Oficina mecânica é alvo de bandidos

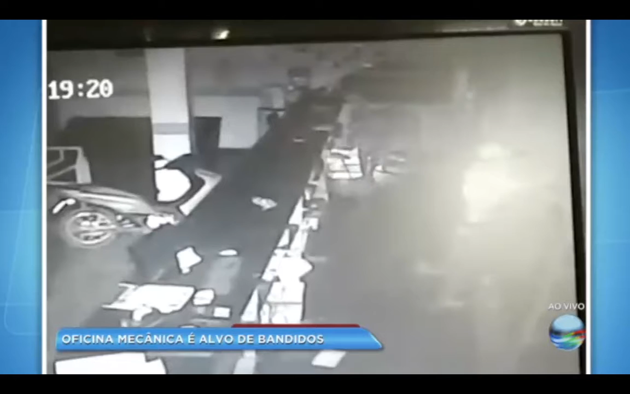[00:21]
O veículo, que é da Câmara Municipal, estava no local pra ser consertado. Olha como é que os bandidos é, ué!
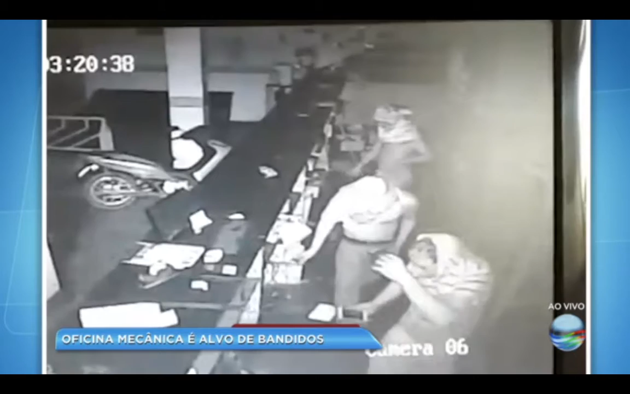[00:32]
Eles entram ali, entram lá, roubam pertences do pessoal, roubam baterias de carro e roubam o carro da Câmara Municipal. Que coisa, hein! O carro já foi recuperado. Nosso repórter Júnior Oliveira vai trazer mais detalhes pra gente. Vamos ver, balança aí. É madrugada. Um dos suspeitos aparece no canto direito da tela. Ele está com uma lanterna nas mãos. Em seguida, é possível ver os três dentro da loja. Eles estão com os ossos cobertos e vasculham o local à procura do que roubar.